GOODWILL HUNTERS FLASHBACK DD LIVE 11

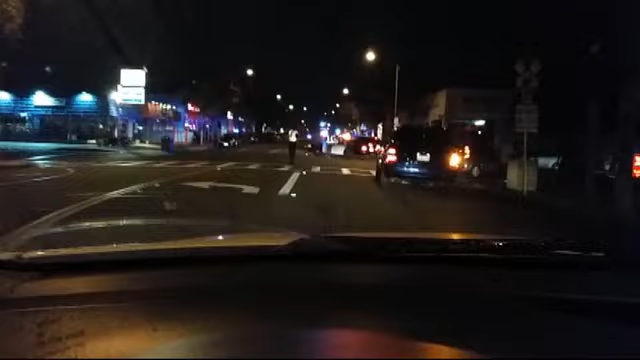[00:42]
Huh. Wow. Fuck. Take the back road. Looks like it's all blocked off over here too. Huh. Something went down. It's all taped off.
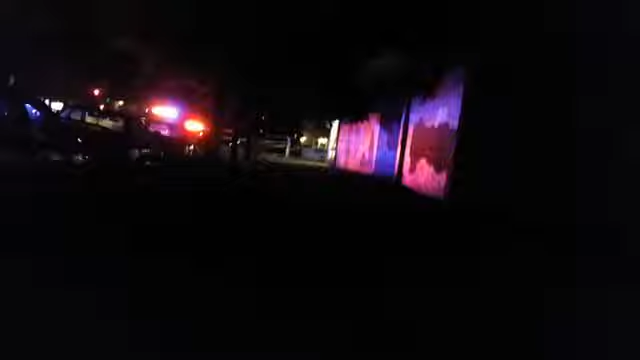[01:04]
Fuck. Alright. I haven't been over here in like a couple weeks now. Maybe the trash can is full of lots and lots of goodies.
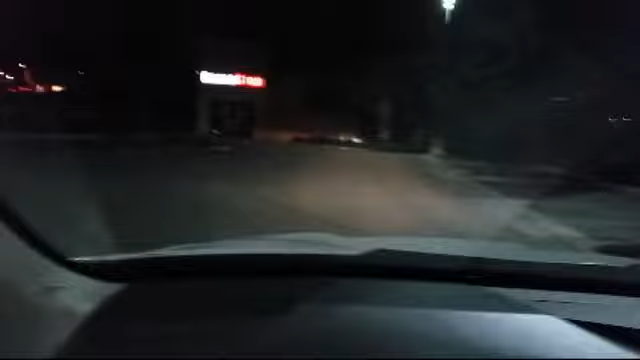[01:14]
That's my dumpster. That's my dumpster.